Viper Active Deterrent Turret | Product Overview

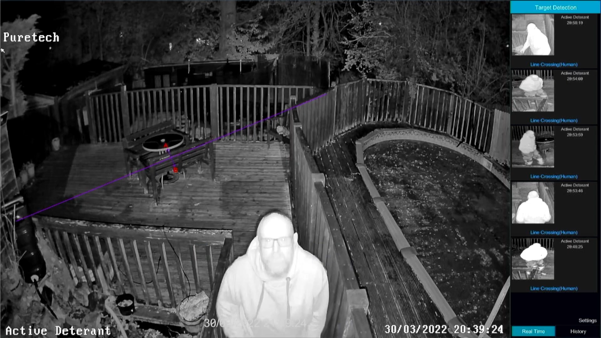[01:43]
What that means is when a subject gets very close to the camera the IR will adapt giving you a clear picture. Traditionally with IR cameras if the subject gets too close and too much IR bounces off them you get what's called the white-out effect.
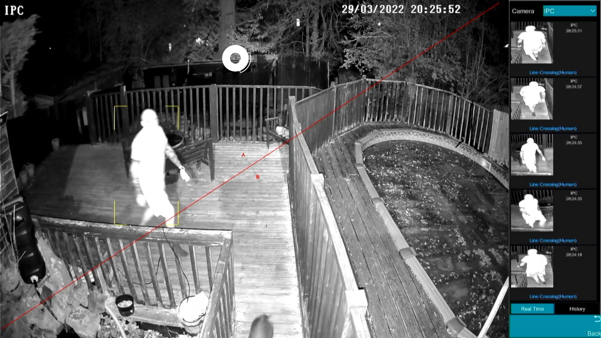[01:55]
This camera will actually adapt no matter where the subject is within that field giving you the perfect picture at night.